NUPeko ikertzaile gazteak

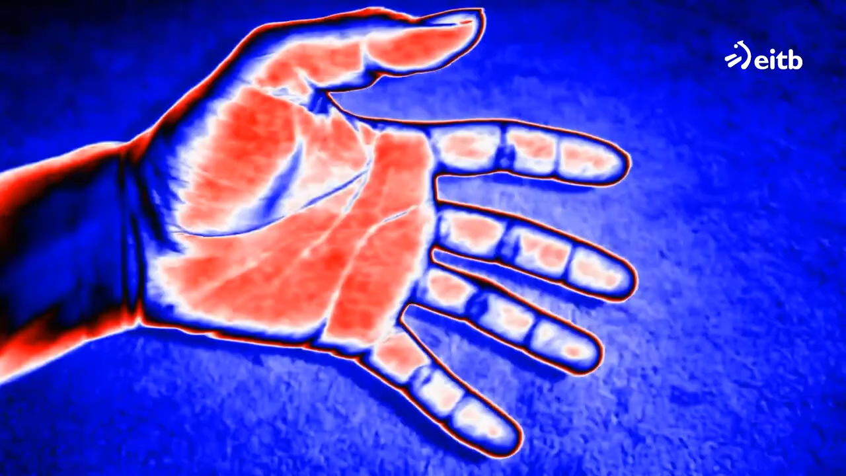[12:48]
Erradiazio infragorria edo aireko huin jengi da duten pultsu elektromagnetikoa karakatzea,